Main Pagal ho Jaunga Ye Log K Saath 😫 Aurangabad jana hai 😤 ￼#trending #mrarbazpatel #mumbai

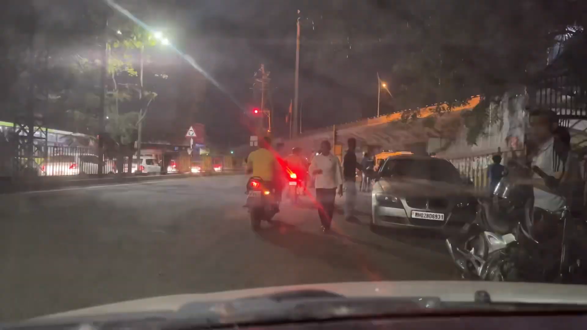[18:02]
यह दोनों यह जालमान और मुझी पर क्या कर रहे रांगसाइड